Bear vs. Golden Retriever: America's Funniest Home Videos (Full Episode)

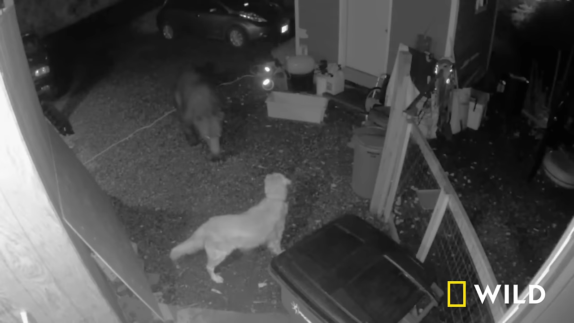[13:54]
The dog's name is Pretty. I don't know what the bear's name is. But Pretty is Pretty darn brave. I'm guessing Pretty's family no longer minds her barking in the middle of the night. I mean, she's protecting the homestead.